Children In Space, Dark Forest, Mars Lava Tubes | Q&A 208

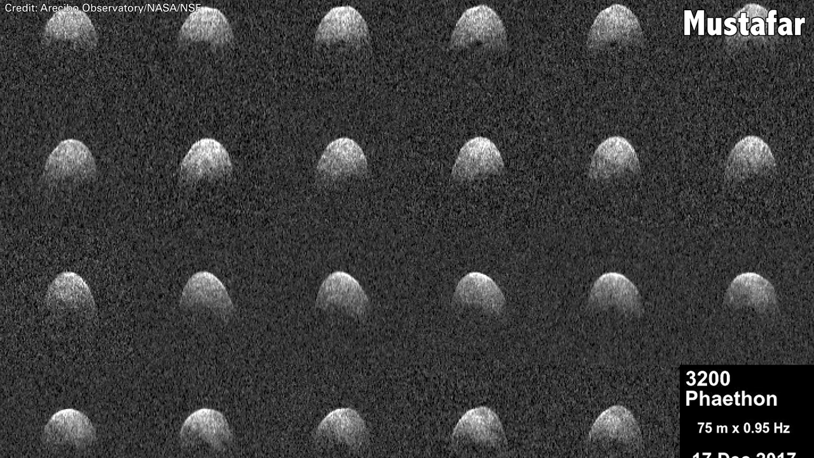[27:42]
Arecibo was called on to image the surface of the asteroid. And we think about radar, right?